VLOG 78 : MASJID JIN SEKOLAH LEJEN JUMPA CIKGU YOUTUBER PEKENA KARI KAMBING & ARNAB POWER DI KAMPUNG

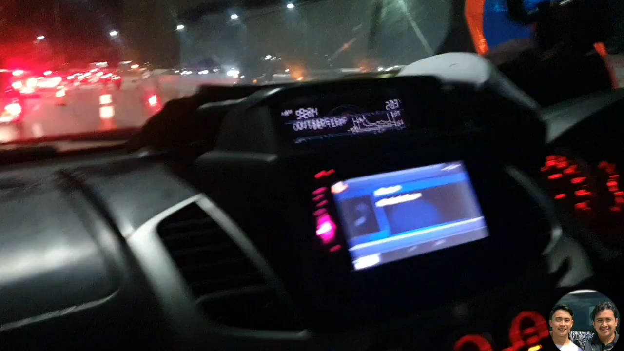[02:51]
Kita tak tahulah yang ni ke. Ini dia, oh dia bukan accident sebenarnya.
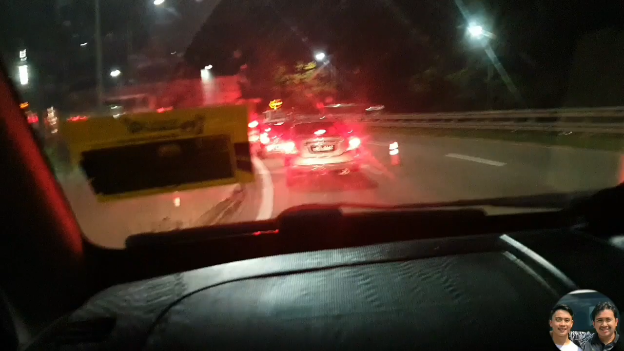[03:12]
Oh, kat depan tu pun ada lah. Saya pun tak tahu yang mana satu. Tak tahu apa cerita sebenarnya ni. Saya tak faham lah. Korang faham ke? Cuba komen. Oh, ini.
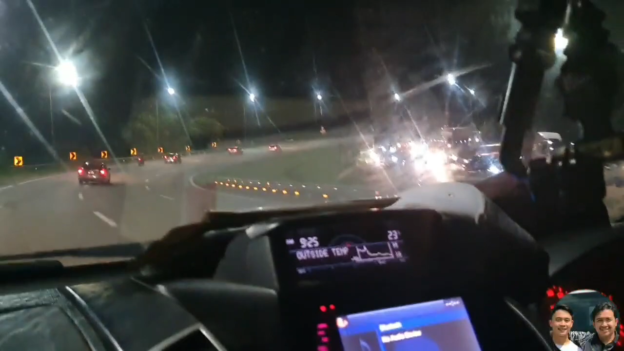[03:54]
Tu Gombak tadi kau nak patah balik. Balik pun tak boleh. Sebab nah, lagi tak nampak dah.
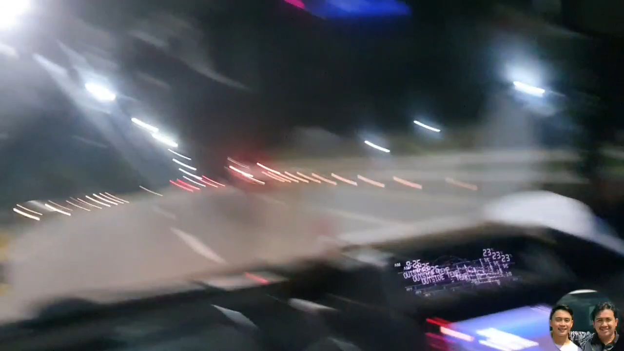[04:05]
Tapi melekat dah. Okay guys, saya nak tunjuk lah yang nak menghala pantai timur kan.
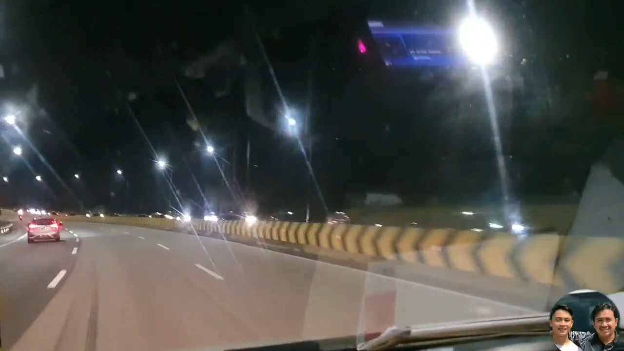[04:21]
Memang perlahan lah sebab tadi kat depan tu dah melekat dah macam tu. Tak apalah, biarlah dia orang nak cuti ya. Balik kampung. Memang banyak guys kereta ni bukan main-main ni. Ni kalau orang tak tengok kalender ni, main ingat dah Raya Haji ni.